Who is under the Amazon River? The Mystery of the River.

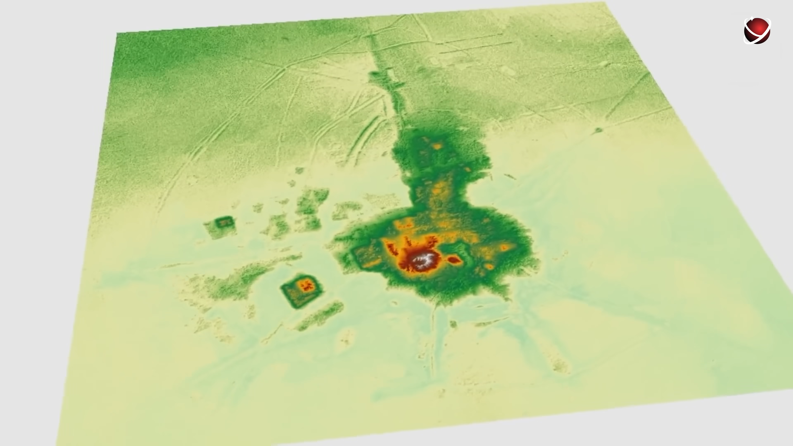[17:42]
However, the layout of the settlements themselves suggests that a large and well-coordinated team worked here.